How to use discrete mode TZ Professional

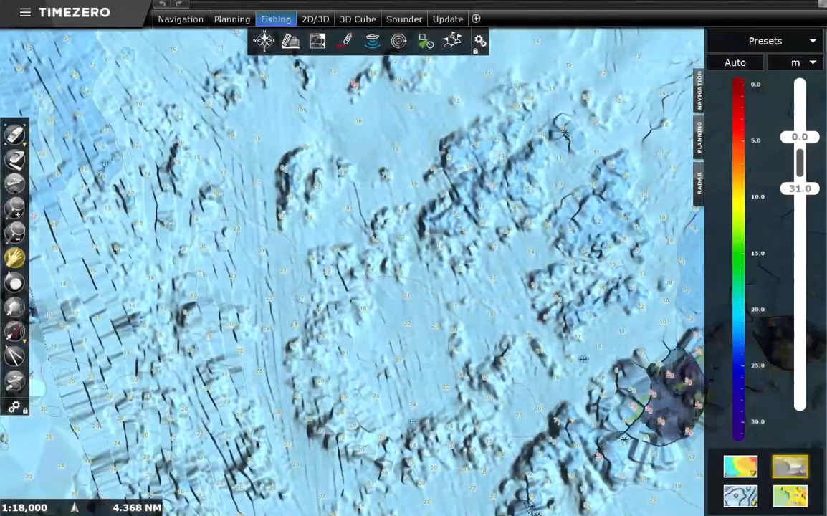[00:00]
Hello! In today's video we are going to explain how to change the presentation of bottom hardness information in discrete mode.
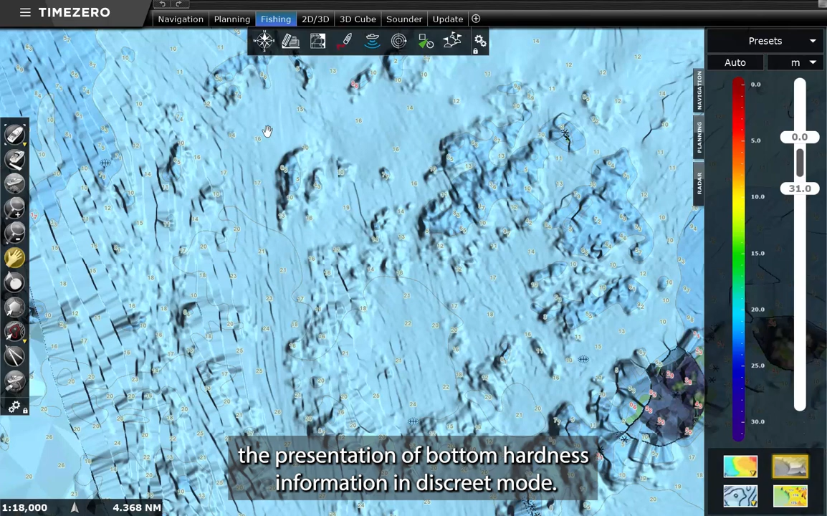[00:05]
For this we are going to start out in the fishing workspace.
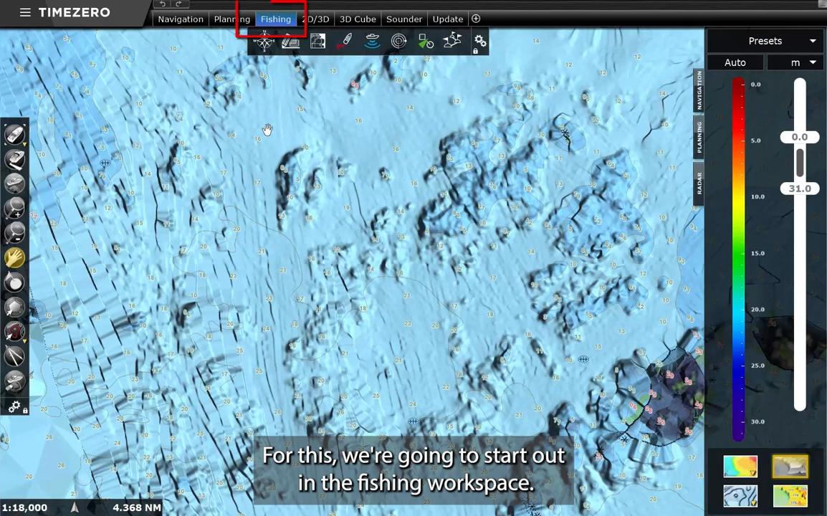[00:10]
And to show depth information and color, we are going to click on the bathymetry button in the bottom right hand corner of the screen to switch on our depth color shading.
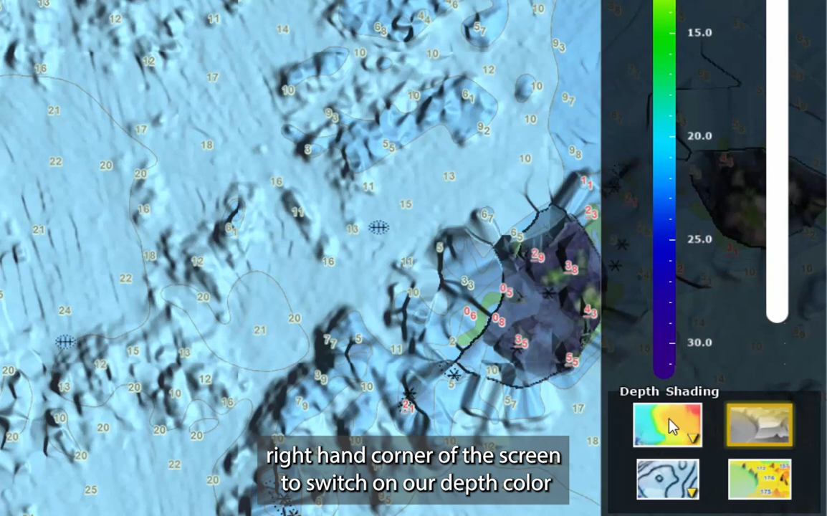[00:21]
And to switch to hardness display, I right click on it and select bottom hardness from the drop down menu.
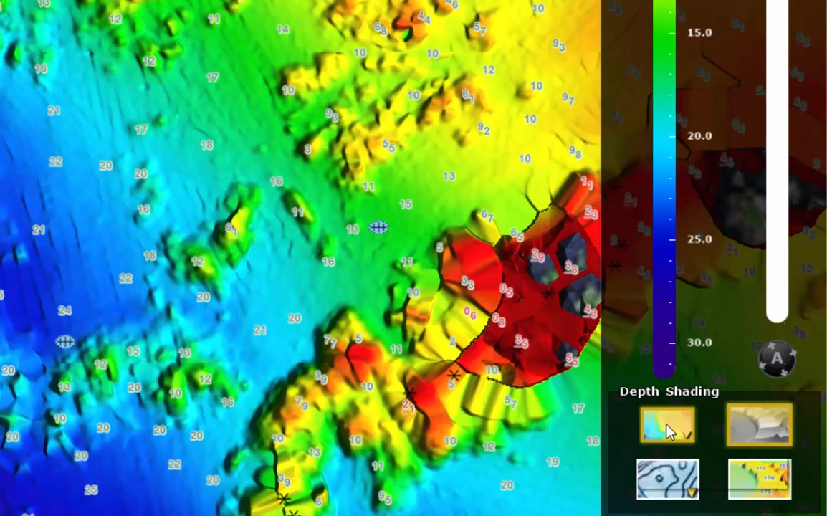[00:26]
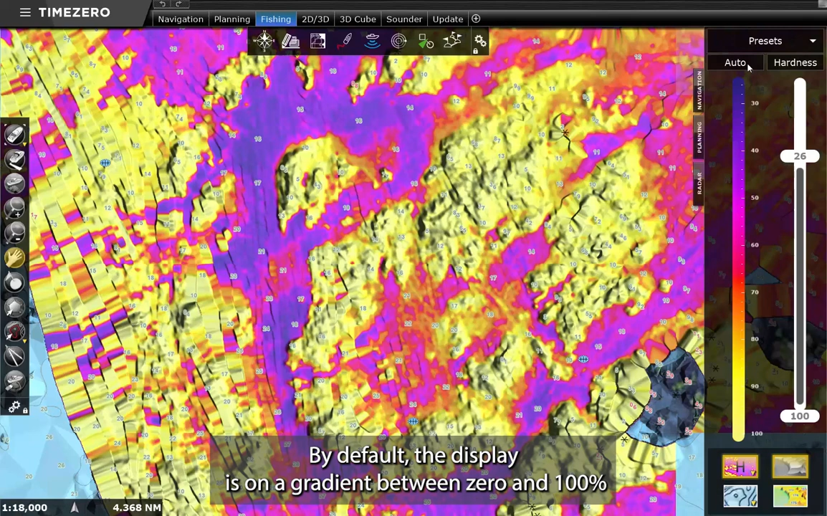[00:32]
By default, the display is on a gradient between 0 and 100%, from purple being the softest and yellow being the hardest.
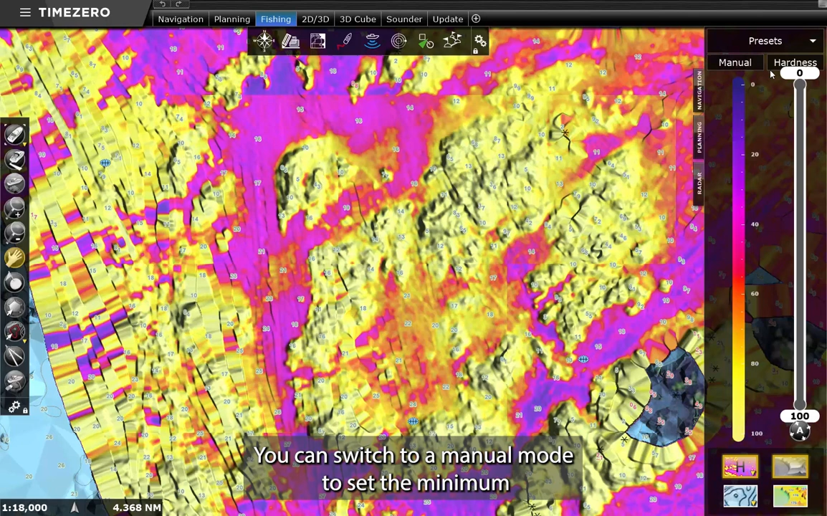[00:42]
You can switch to a manual mode to set the minimum and maximum hardness values you wish to display.
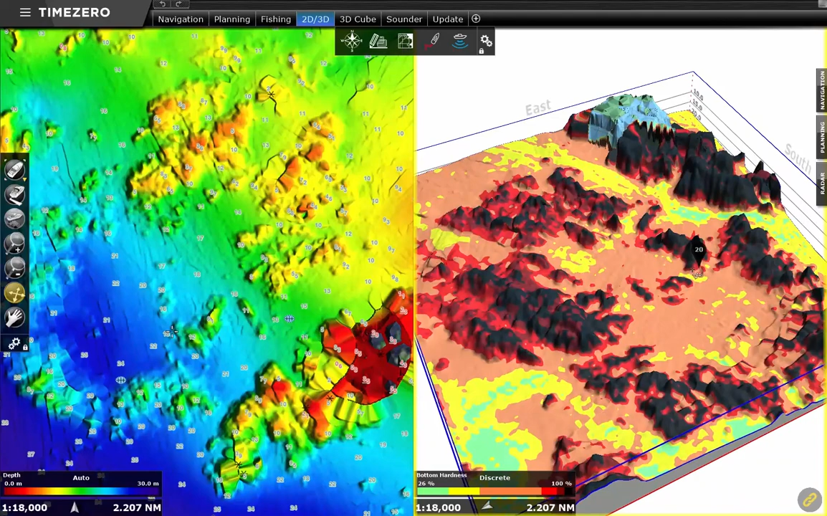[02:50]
One point I want to touch on is the difference between bottom hardness and bottom classification.
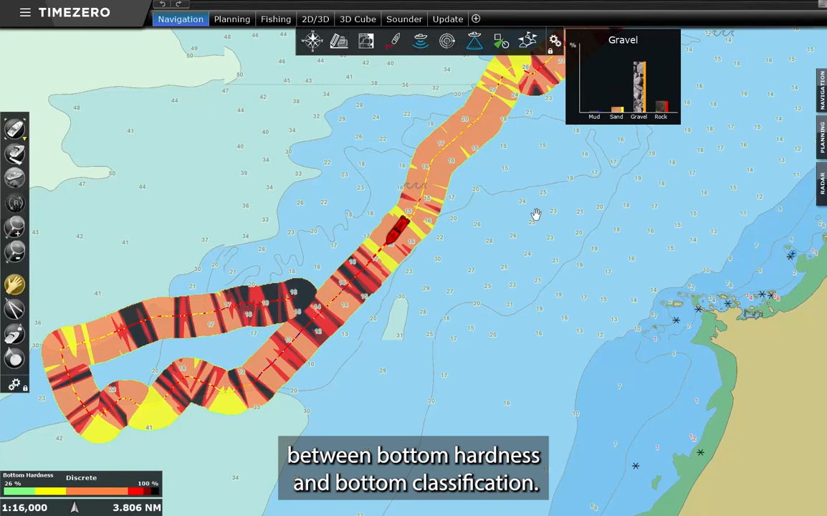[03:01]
First off, I'm going to remove the hardness color shading.
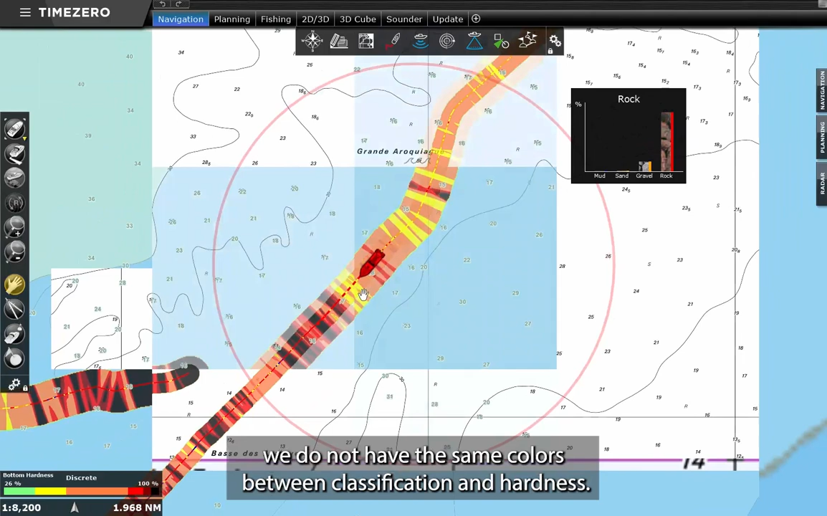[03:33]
We can see when we turn the color back on that we do not have the same colors between classification and hardness.
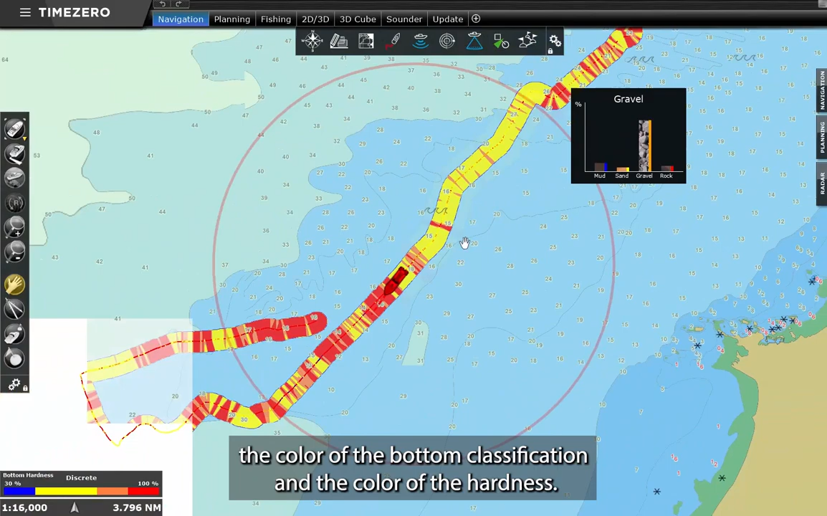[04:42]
When we look at the results, now we'll find the correlation between the color of the bottom classification and the color of the hardness.
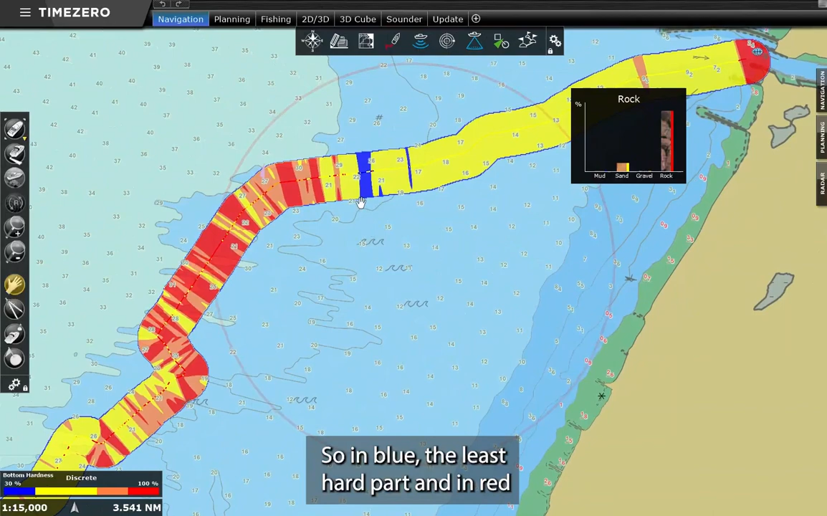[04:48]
So in blue the least hard part, and in red the hardest parts that correspond effectively to the rocky areas.